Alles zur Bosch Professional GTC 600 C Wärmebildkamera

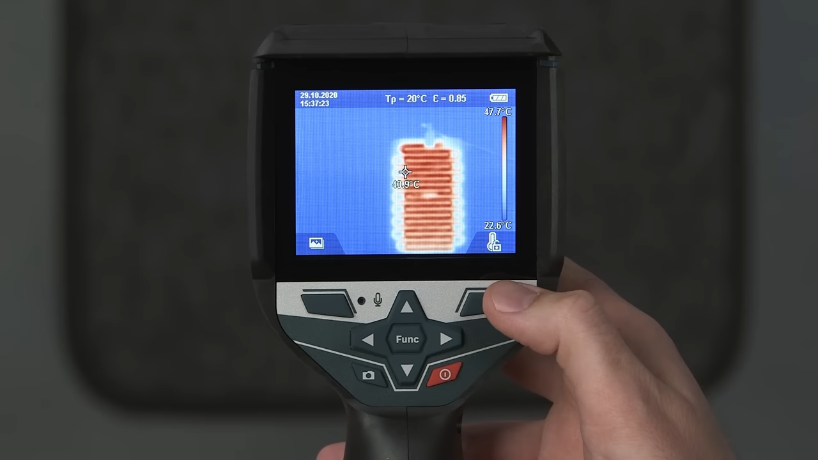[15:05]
On screen: scale top 47.7°C, scale bottom 22.6°C
Another feature is this scale locking button.
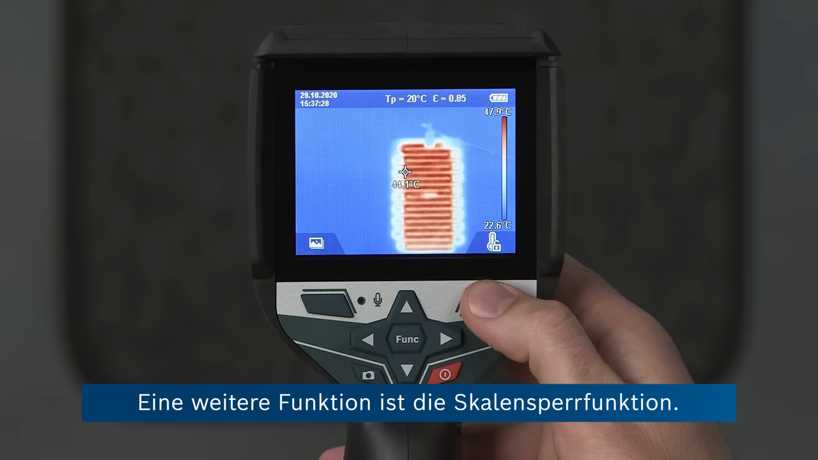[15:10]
On screen: scale top 47.9°C, scale bottom 22.6°C
You can see that at the moment the scale is all constantly being
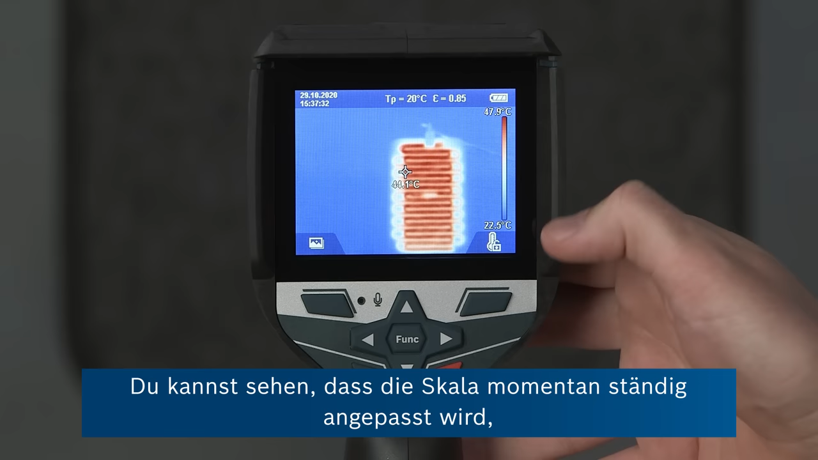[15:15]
On screen: scale bottom 22.5°C
adjusted to cover the complete temperature range in the image.
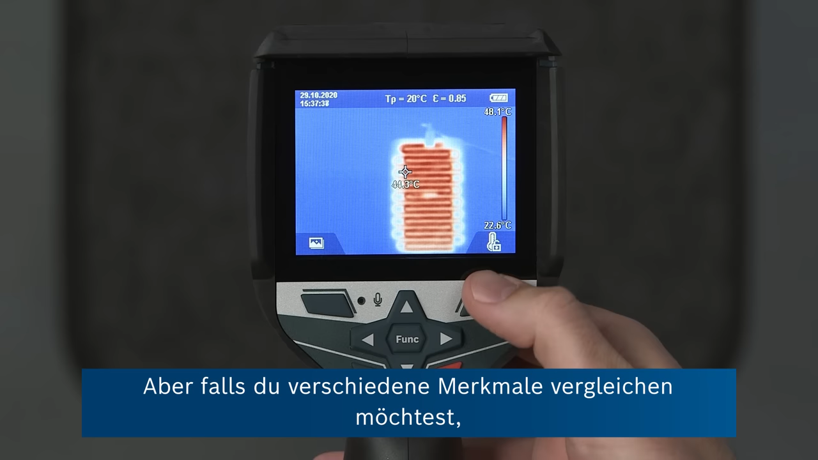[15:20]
On screen: scale top 48.1°C, scale bottom 22.6°C
But in case you want to compare different features, for example different radiators in the same room, and want the same color to be associated with the same temperature over different images.
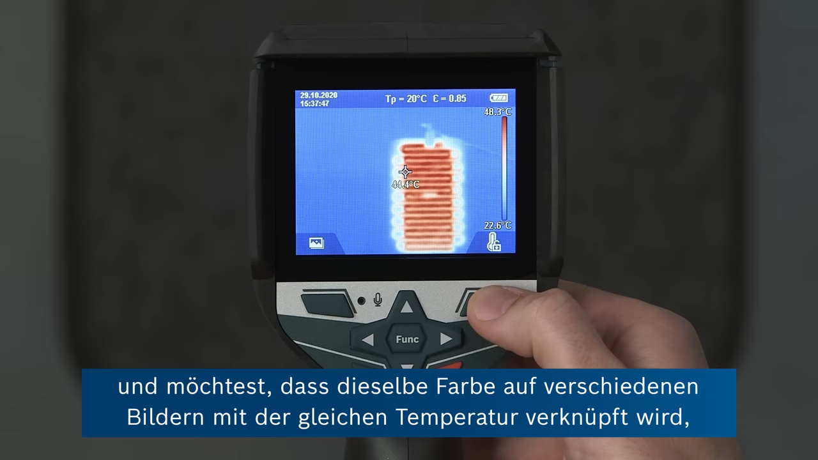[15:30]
On screen: scale top 48.3°C, scale bottom 22.6°C
Then you can just press this button. You can see that the color scale is locked and the lower and upper end of the scale aren't changing.
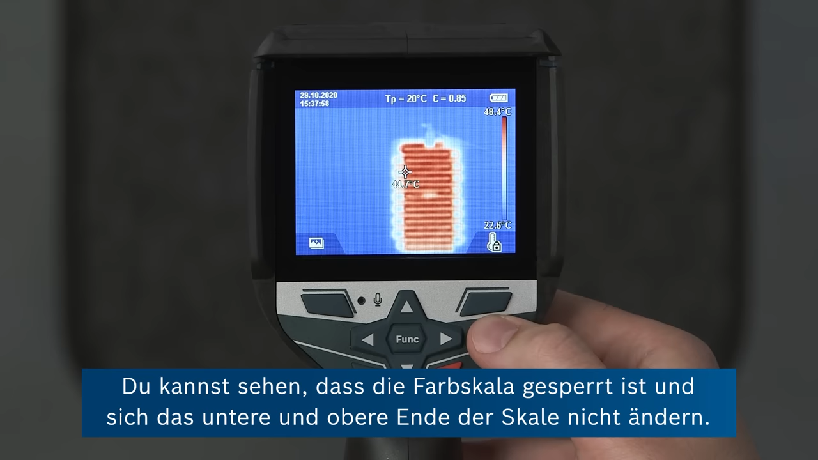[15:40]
On screen: scale bottom 22.6°C
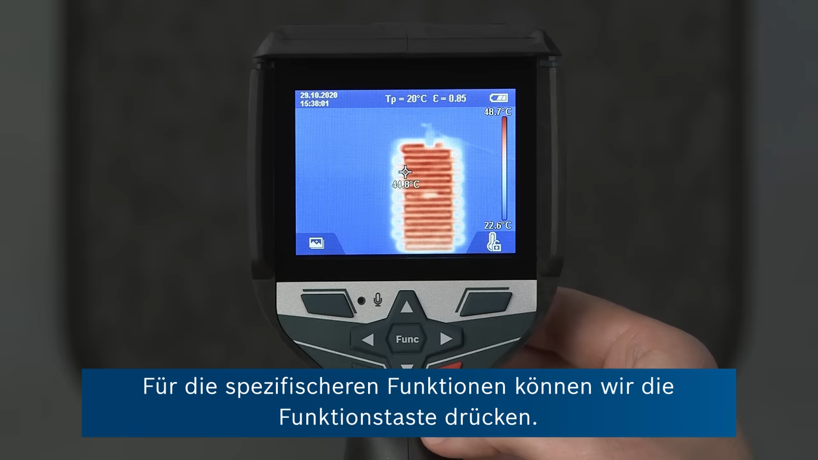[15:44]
On screen: spot 44.8°C, scale top 48.7°C
Now for the more specific functions, we can press the function key.
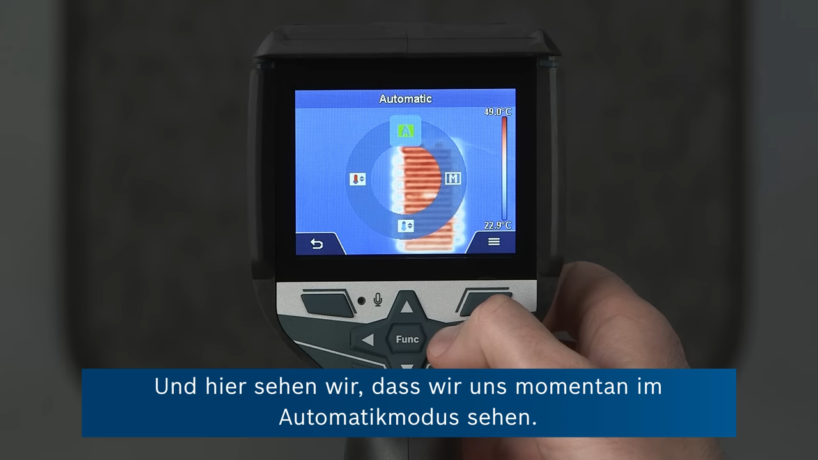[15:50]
On screen: scale top 49.0°C, scale bottom 22.9°C
And there we can see that at the moment we are in automatic mode.
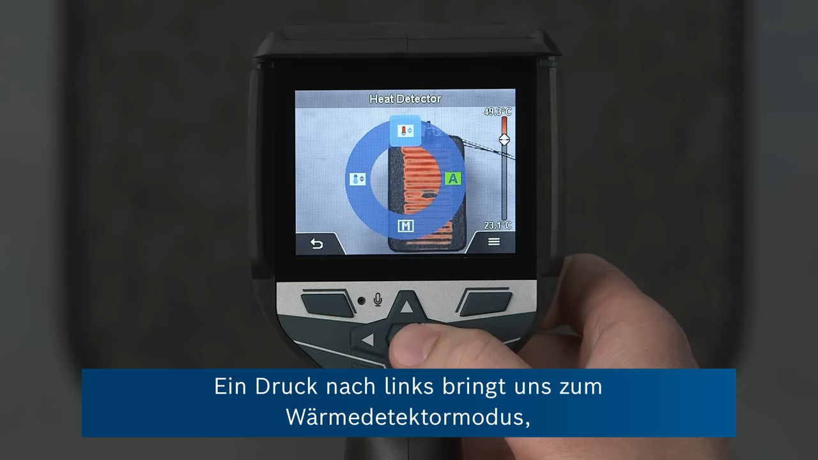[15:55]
Going to the left brings us to the heat detector mode, where we see only the hottest areas
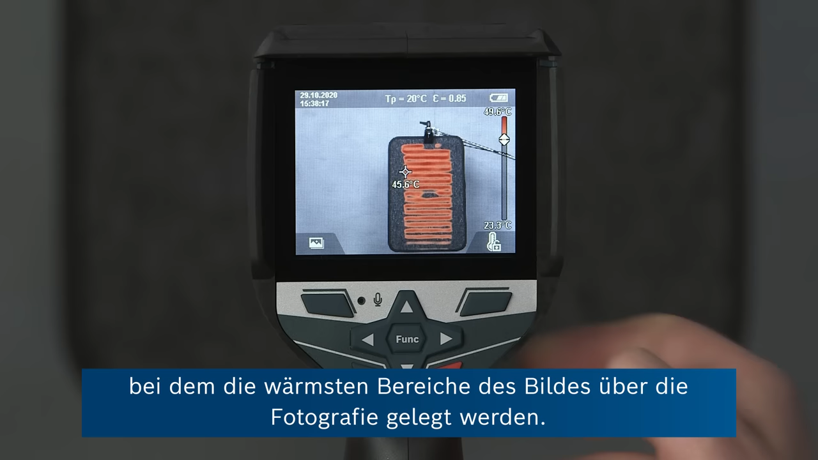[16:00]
On screen: spot 45.6°C
of the image superimposed in thermal on top of the photograph.
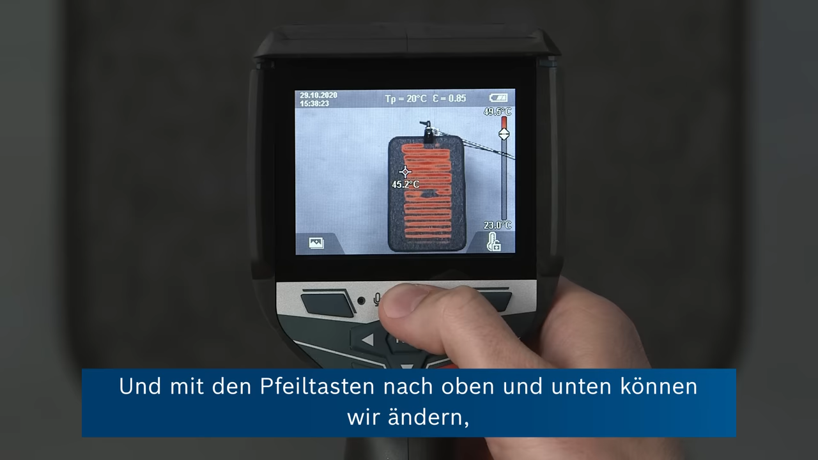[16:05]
On screen: spot 45.2°C, scale bottom 23.0°C
And we can change with the up-down arrow keys how much of the hottest areas is counted into this.
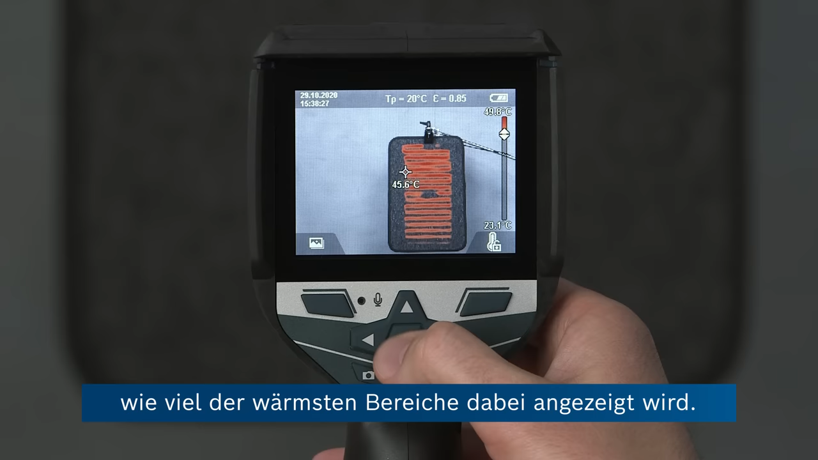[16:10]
On screen: spot 45.6°C
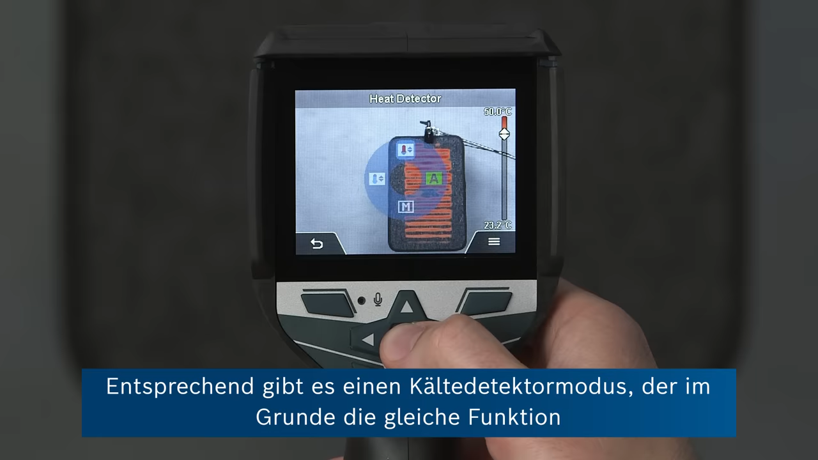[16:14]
On screen: scale top 50.0°C
Similarly, there's a cold detector mode,
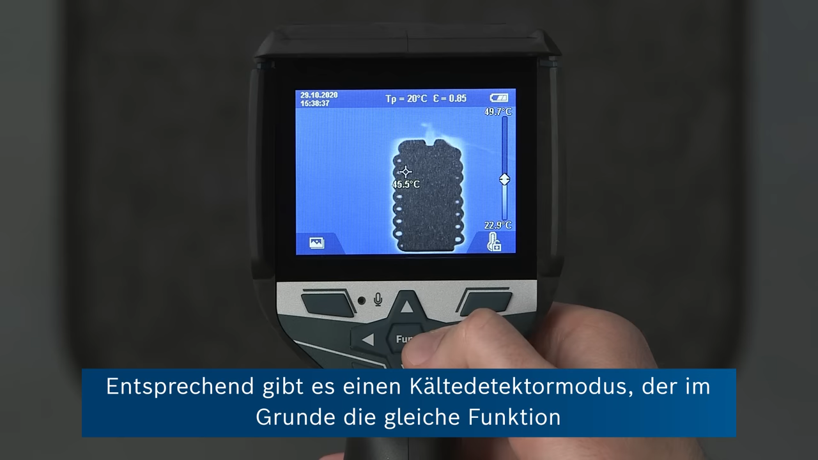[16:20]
On screen: spot 45.5°C, scale top 49.7°C, scale bottom 22.9°C
where we basically have the same function only for the coldest areas of the image.
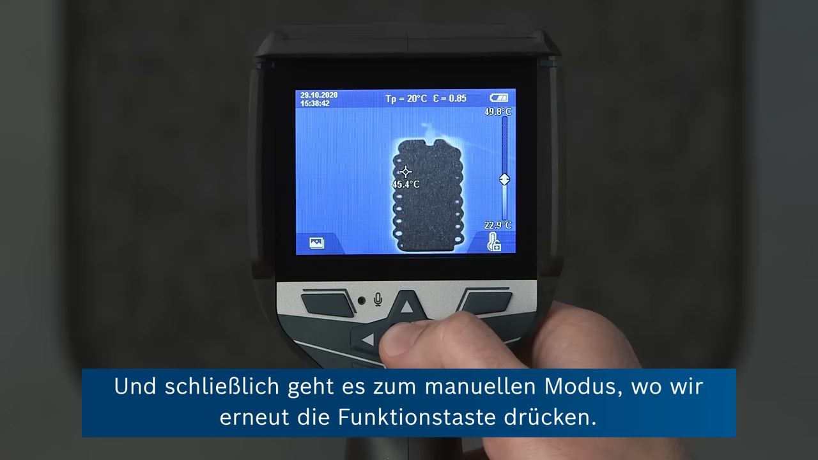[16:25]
On screen: spot 45.4°C, scale top 49.8°C, scale bottom 22.9°C
And finally, going to manual mode and pressing the function key again.
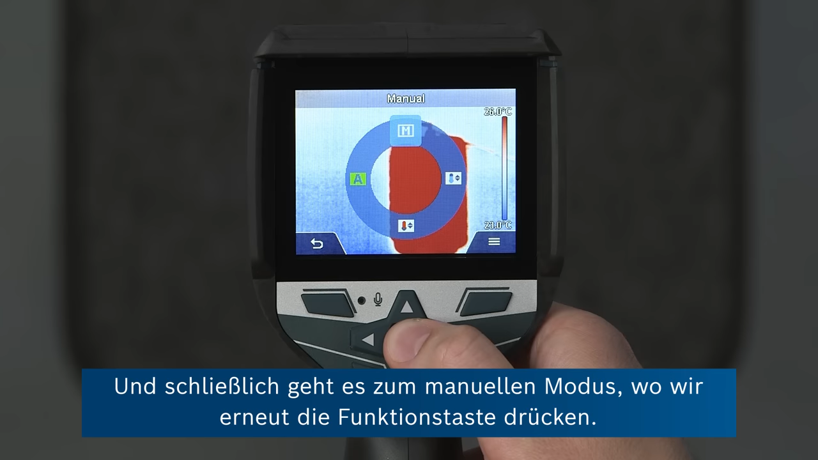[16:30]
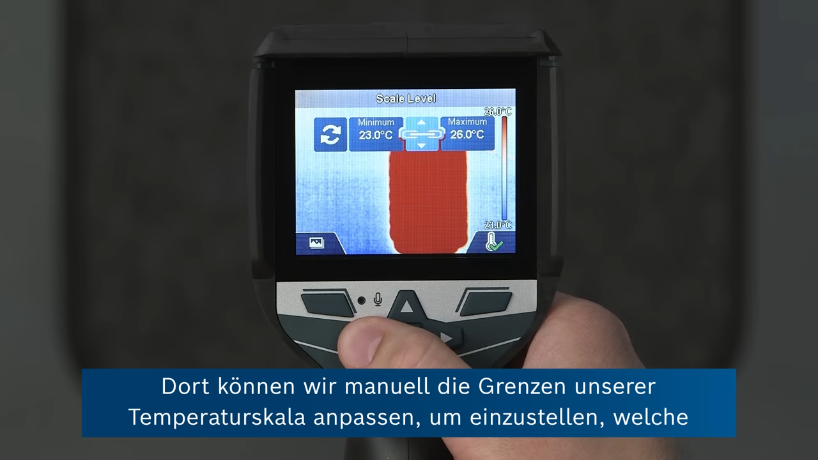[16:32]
On screen: scale top 26.0°C
There we can manually set the limits of our temperature scale to change what temperatures